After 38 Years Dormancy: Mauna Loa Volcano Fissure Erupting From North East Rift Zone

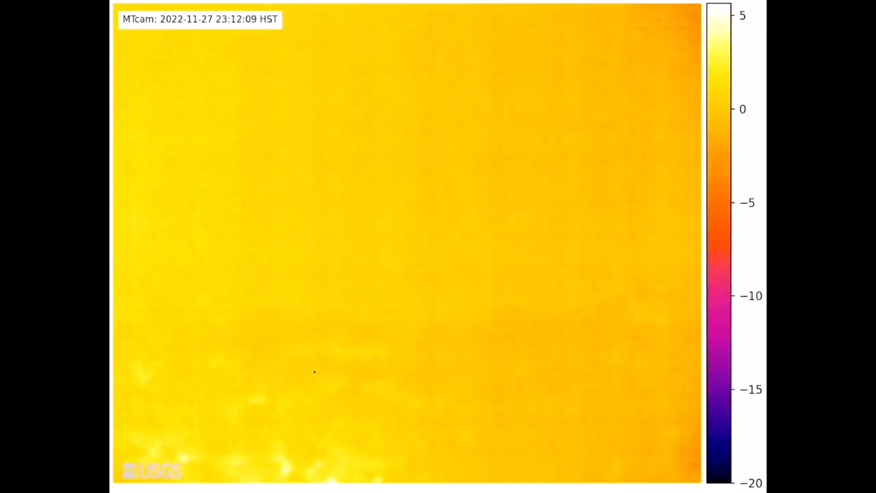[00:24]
This is thermal map actually shows how it started out.
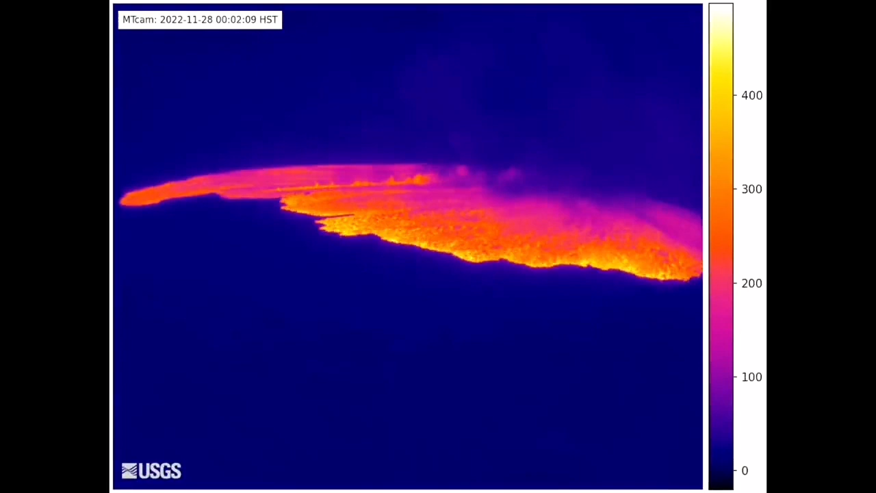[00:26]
Lava spread like that from the actual crater. Then the fissures are started.
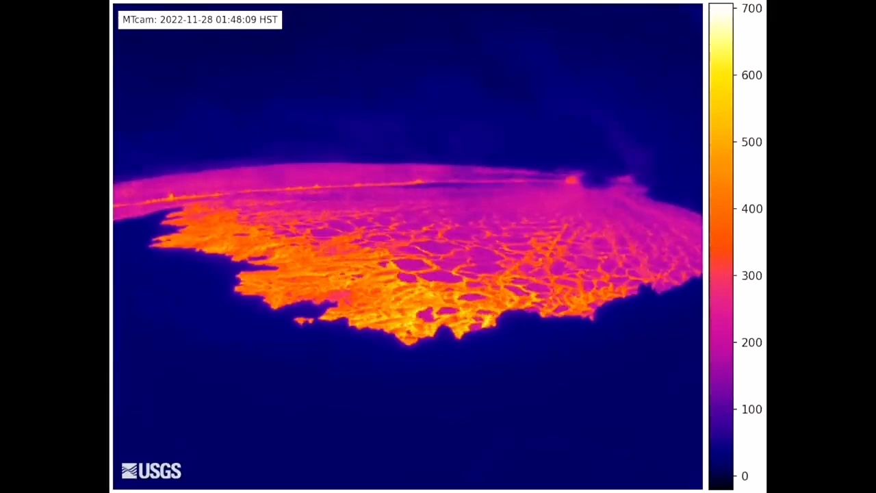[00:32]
These are the lowest point. After 38 years it is now erupting.